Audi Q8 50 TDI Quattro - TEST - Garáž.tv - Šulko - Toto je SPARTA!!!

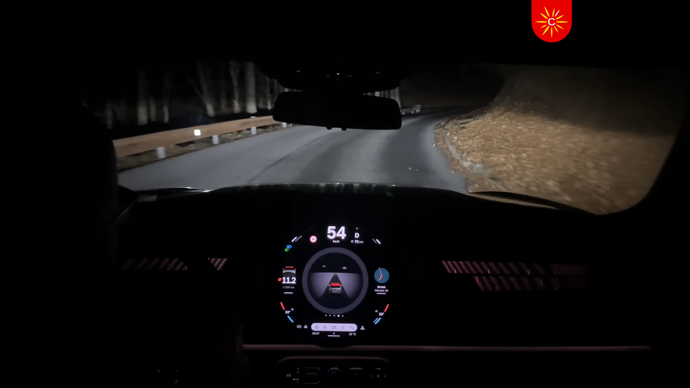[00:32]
Garantujem vám, že na cestu budete vidieť oveľa lepšie. A ideálne je stiahnuť displeje, osvetlenie prístrojovky a vypnúť ambientné osvetlenie.